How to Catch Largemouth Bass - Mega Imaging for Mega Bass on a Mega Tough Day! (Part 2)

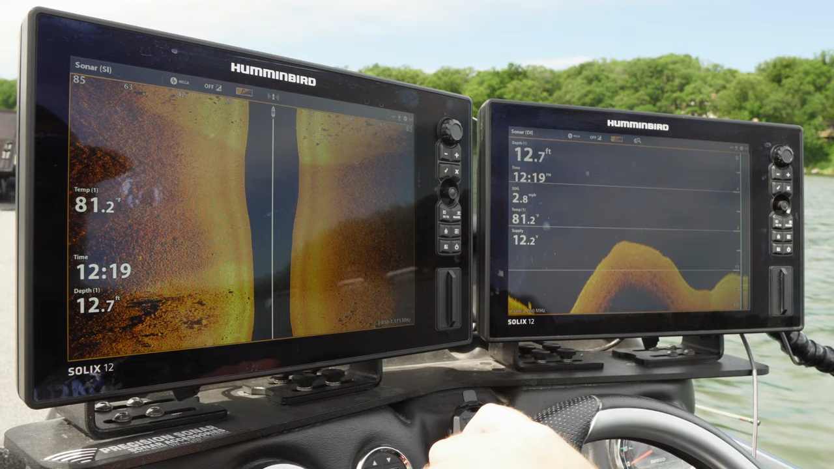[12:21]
On screen: depth 12.7 ft
okay we're gonna quick go over what we caught those fish on and a lot of the stuff you see me focus on is hard bottom rocks but not too many rocks in a lot of them and 12 to 15 foot of water would see which seems like it's just the magic zone in our area for fish when you look at this right here you got soft
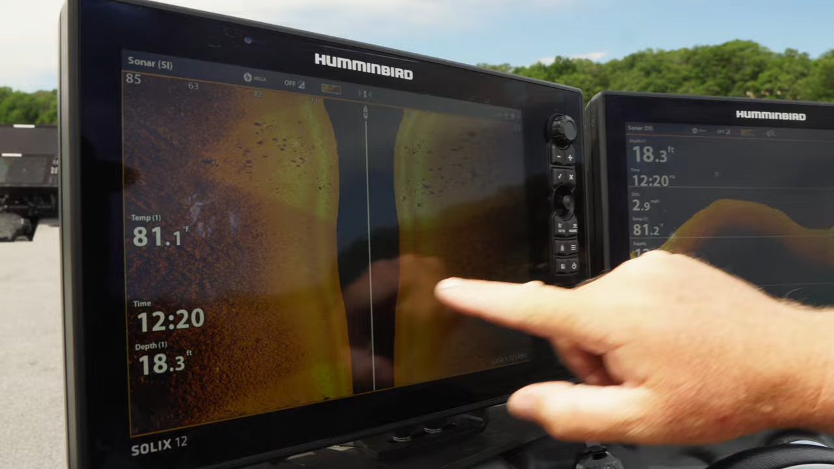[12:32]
On screen: depth 18.3 ft, water 81.1°F
bottom a sliver of hard bottom sand and gravel and
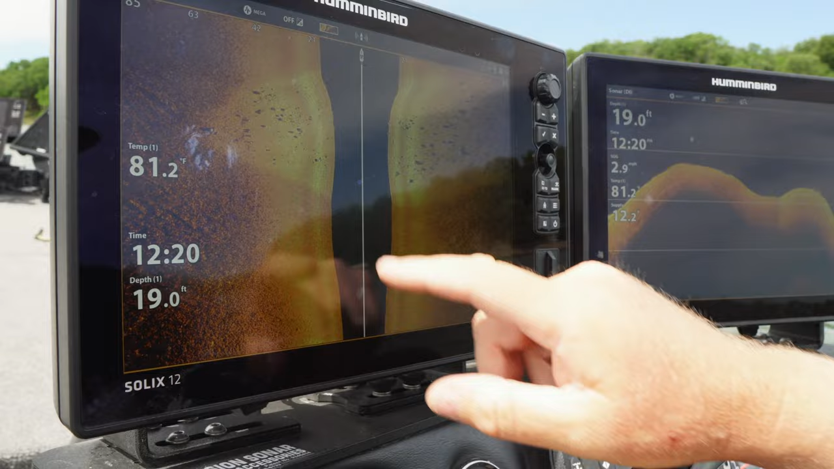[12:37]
On screen: depth 19.0 ft, water 81.2°F
what's nice is there's a lot of different sizes of rocks and there's big ones
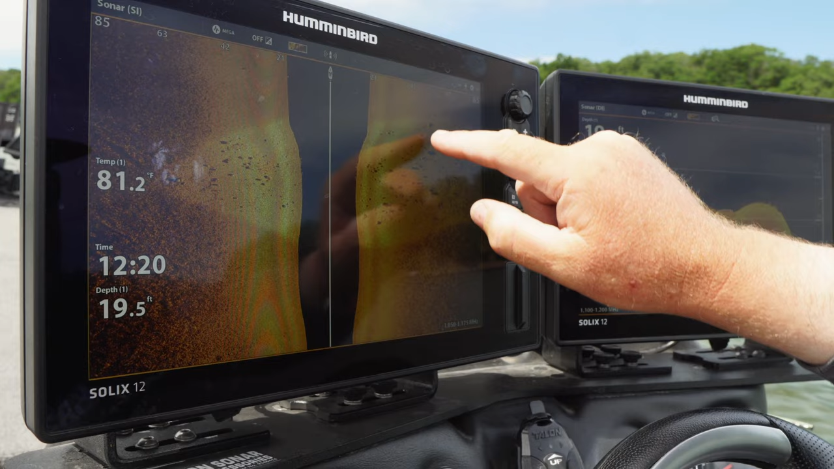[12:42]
On screen: depth 19.5 ft, water 81.2°F
but they're not all next to each other in a big pile of them I never do good
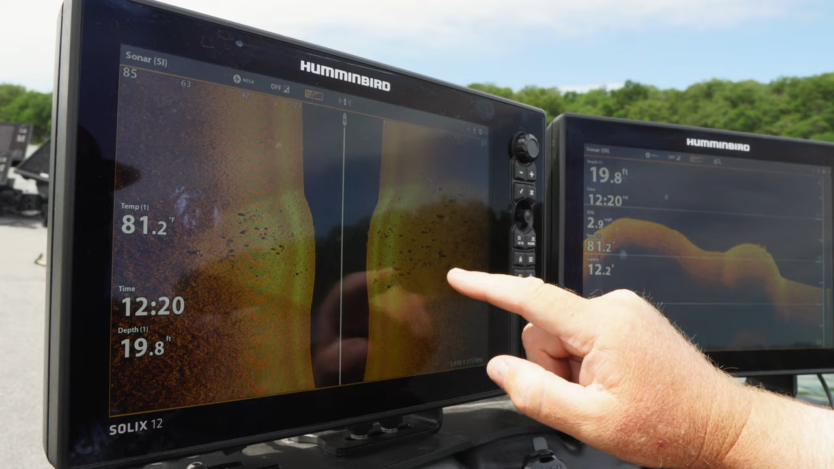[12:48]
On screen: depth 19.8 ft, water 81.2°F
on those kinds of spots it's these areas where those fish can mill around back and forth
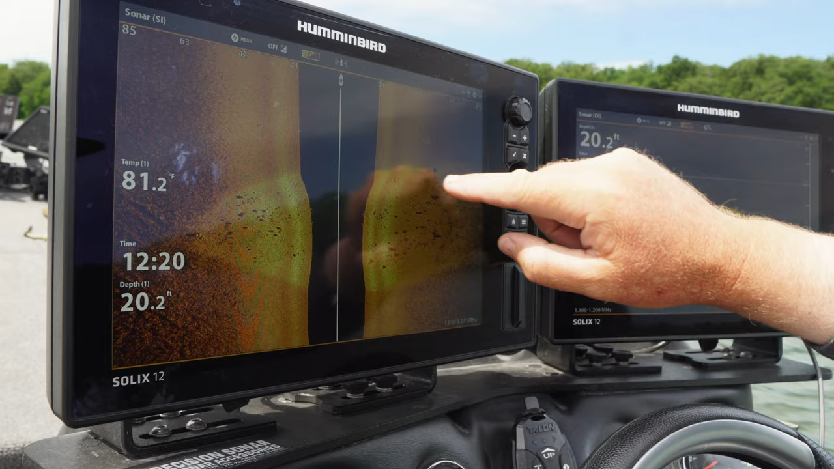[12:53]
On screen: depth 20.2 ft, water 81.2°F
lay against them hide against them and just kind of roam and when you go over this stuff and you fish it you see a whole bunch of bluegills and minnows
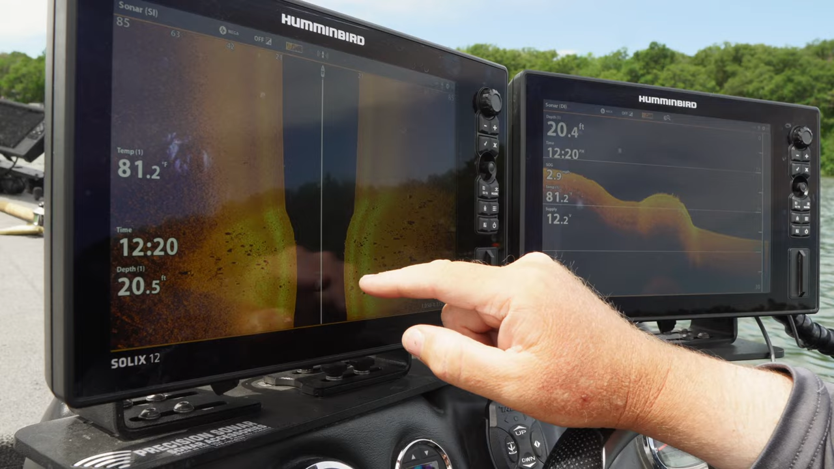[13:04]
On screen: water 81.2°F
suspended on the screen so right there a little spot
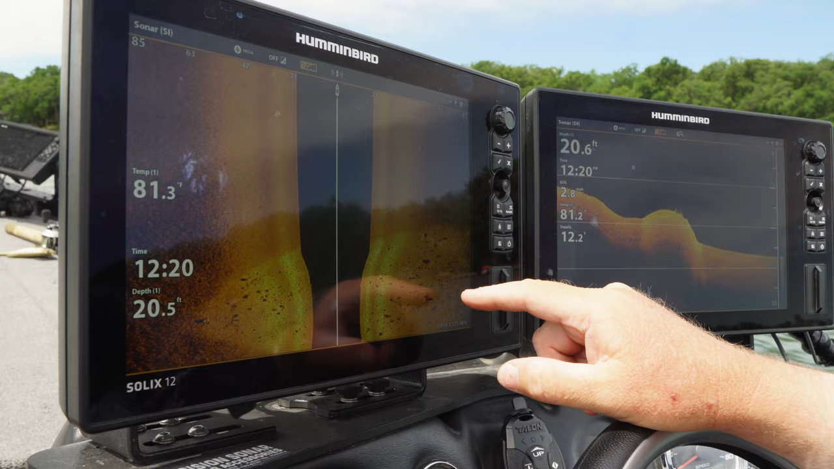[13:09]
it's only 85 feet and probably another what 60 feet it's 140 feet